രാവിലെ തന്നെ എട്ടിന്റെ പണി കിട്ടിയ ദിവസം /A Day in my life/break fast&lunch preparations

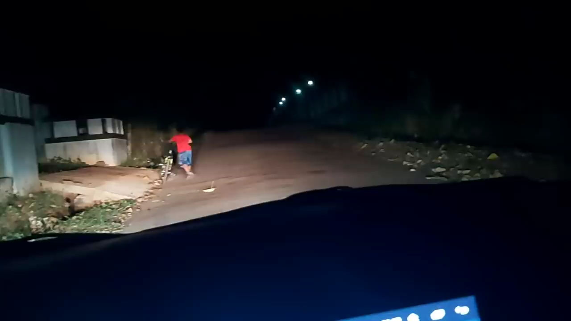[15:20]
ഓന് മുന്നിൽ സൈക്കിളുകൊണ്ട് ഓടിക്കുകയാണ് കേട്ടോ. പക്ഷേ ഹൈറ്റുള്ള സ്ഥലങ്ങളിലേക്ക് എത്തുമ്പോഴേ ഈ ഉയരങ്ങളിലേക്ക് പോകാനും എനിക്ക് പേടി.